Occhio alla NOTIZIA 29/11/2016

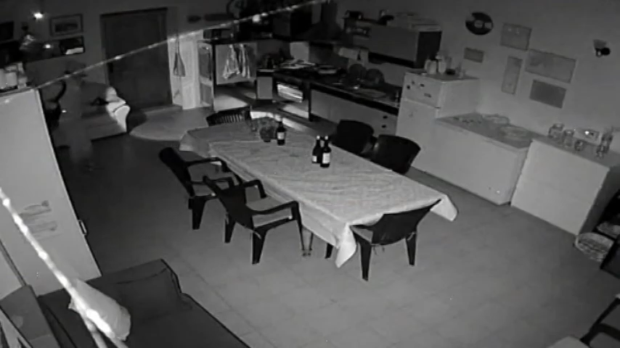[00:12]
Ecco il filmato in esclusiva del ladro che a Montegiove di Fano si intrufola all'interno di un'abitazione per la quarta volta consecutiva Quasi un milione e mezzo di euro è la cifra del tesoretto che il comune di Fano ha a disposizione per finanziari e opere pubbliche
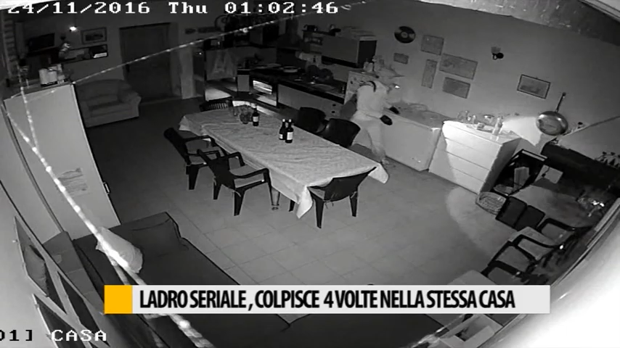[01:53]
ben quattro volte Il protagonista di questa spiacevole avventura è un professionista fanese che grazie però all'impianto di telecamere che ha installato Ha potuto documentare le, diciamo, sgredite visite dell'affezionato ladro È vero, è vero, ormai è la quarta volta, quarta, quinta volta, poi magari i tentativi, quelli che ha fatto noi non li conosciamo Però quelli evidenti ormai
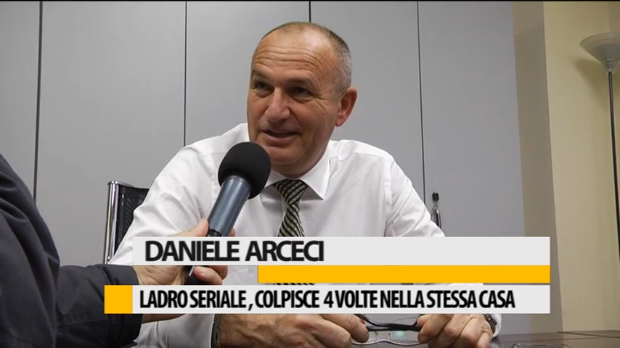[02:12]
sono 4-5 volte che ha lasciato traccia dopo aver rubato tutta l'attrezzatura e quindi obiettivamente adesso
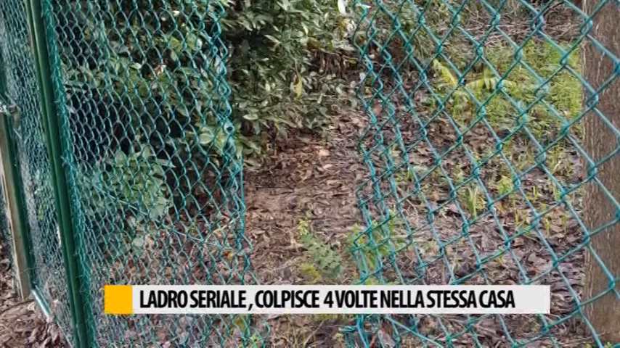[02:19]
ha tentato il colpo gobbo Magari entrando dentro casa chissà cosa pensando di trovare Ha portato via qualcosa da mangiare,
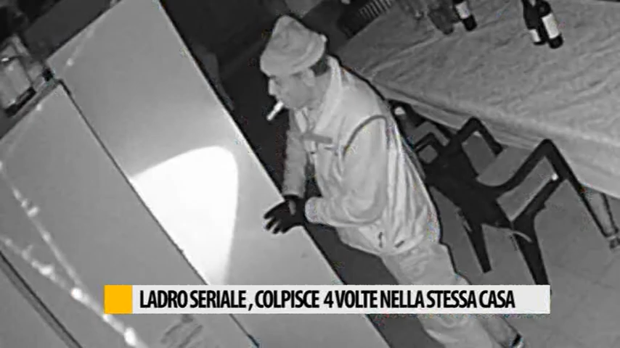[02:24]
probabilmente si è accontentato di quel che ha trovato, nient'altro Era molto destra,
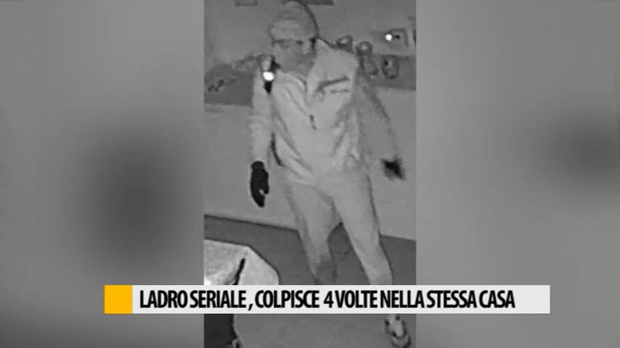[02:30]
insomma, un'infrazione con destrezza Una porta che tra l'altro non era facile da aprire perché c'aveva tre blocchi e lui l'ha aperta forzandola in otto punti diversi Poi con dei calci,